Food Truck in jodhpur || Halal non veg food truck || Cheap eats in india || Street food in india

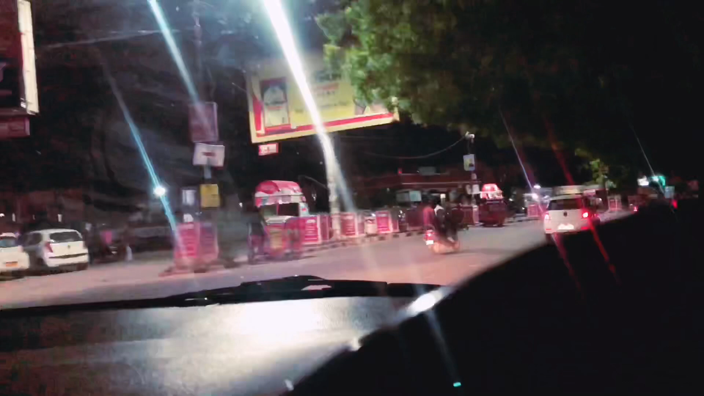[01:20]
अपन सर्कल पे आ चुके हैं, जैसे कि मैंने बताया था आपको, सर्कल पे ये दावत फूड ट्रक जो नॉनवेज की है वो यहाँ पे खड़ी थी। अपन जब यहाँ से चिकन हब यहाँ पे था,
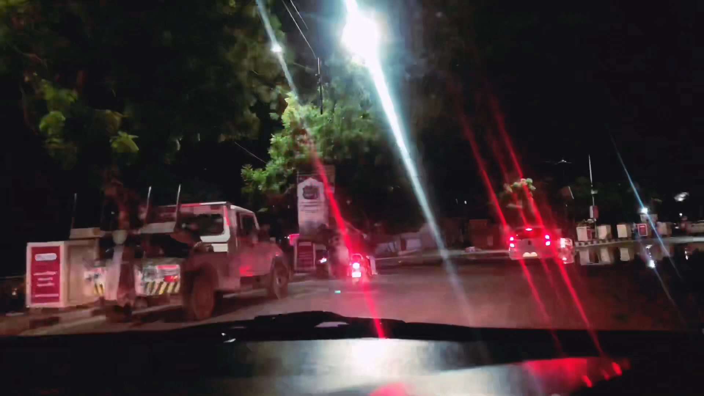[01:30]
अब अपन जब यहाँ पे राइट में लेफ्ट पे जाएंगे ना, तब ये देखिए सामने खड़ी हुई है और